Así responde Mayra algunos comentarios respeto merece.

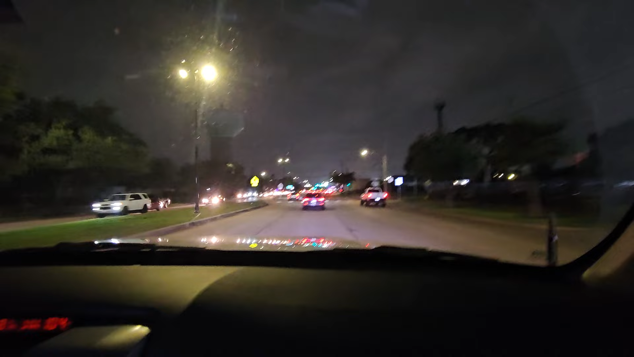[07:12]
miren taquería ajá ya vamos ya vamos casi llegando vayan a casa vamos a a continuar miren aquí está otra pues es una taquería que pues que o sea es así como ambulante aquí